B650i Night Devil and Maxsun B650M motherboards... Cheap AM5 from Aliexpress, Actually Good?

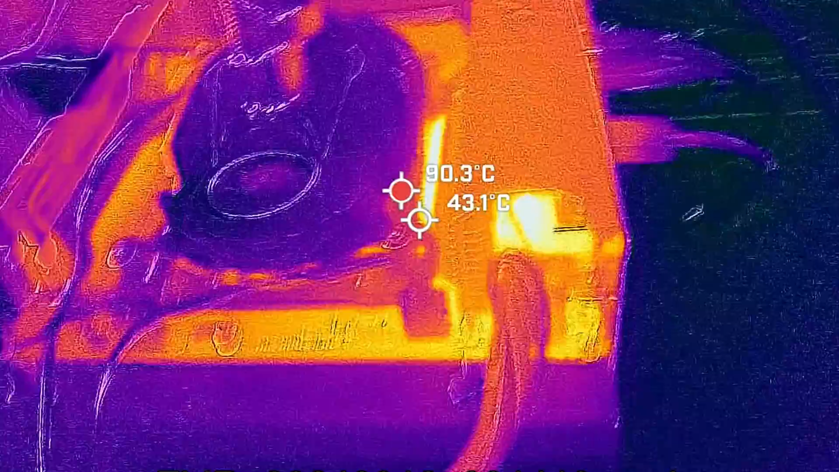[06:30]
I definitely feel that is the case here, but this is where we tested out the 7950X here on this board after 20 minutes, and here is where we got some interesting results at 25 degrees ambient temperatures. We managed to, the VRM did go up to, on the heat sink, 44 degrees, but then the actual MOSFETs went up to 97 degrees,